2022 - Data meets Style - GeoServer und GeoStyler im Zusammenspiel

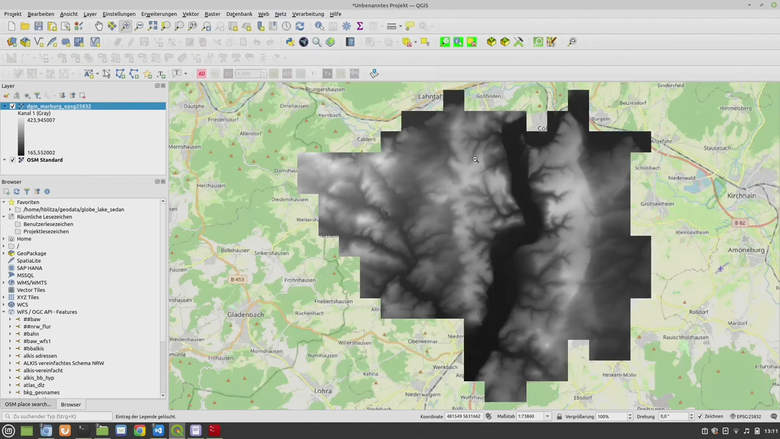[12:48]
Tatsache, wir befinden uns in Mittelhessen, in Marburg.
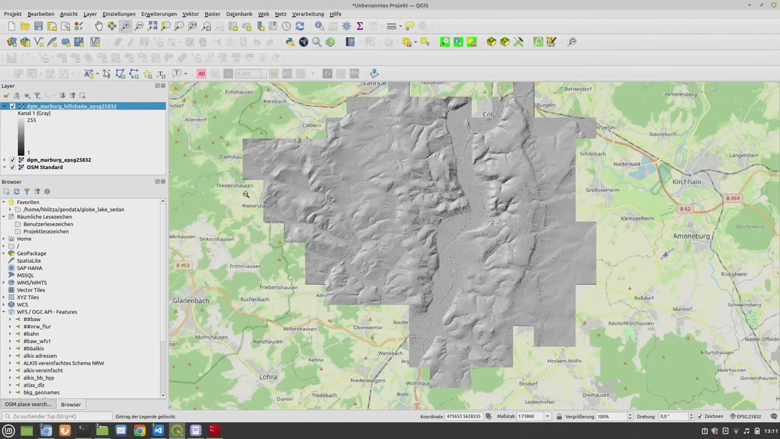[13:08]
Und hier sehen wir sehr schön das hoch aufgelöste digitale Geländemodell hier oben in der Oberstadt.
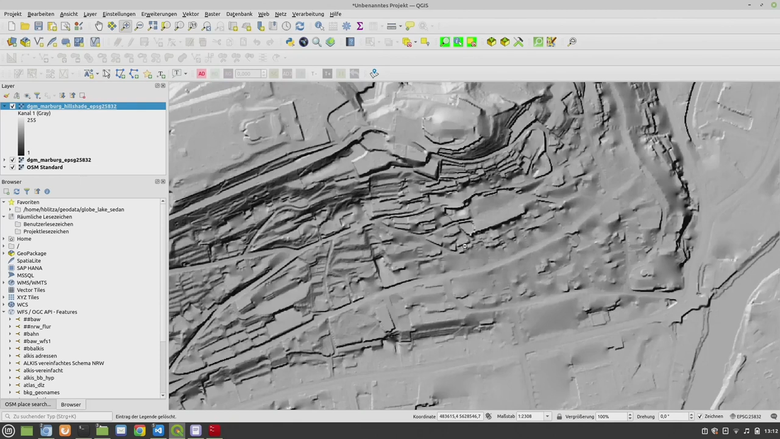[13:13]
Hier ist das Schloss, wer sich auskennt in Marburg. Dazu später dann mehr. Hier unten im Tal die Lahn. Und alle Freunde der Archäologie oder Hobby-Archäologen können sich hier schön im Wald erfreuen an irgendwelchen archäologischen Artefakten. Immer ganz spannend. Gut, das sollen nicht die einzigen Daten sein.